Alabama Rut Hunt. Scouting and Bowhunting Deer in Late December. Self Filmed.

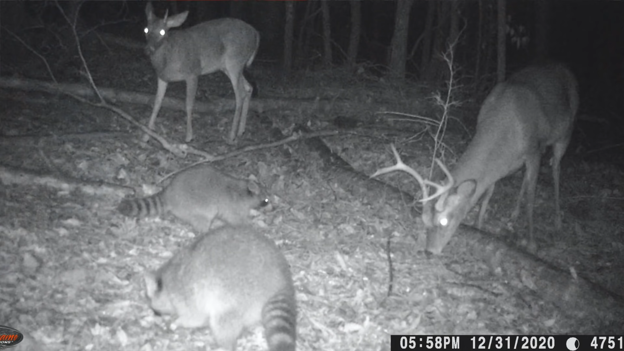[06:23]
There's two bucks hanging out, so they might still be buddy-buddy. Why did my phone just cut off? Piece of crap. There's a little dink. Little 7-6 pointer. Probably 3 years old, though. A buck, that would be a huge 4-pointer, but he's got one side broke off. Looks like we actually got a buck chasing a doe. Sniffing one. There we go. Right at dark. Really nice 7 or 8 pointer. You gonna die, buddy? Two nice 8 pointers in one picture.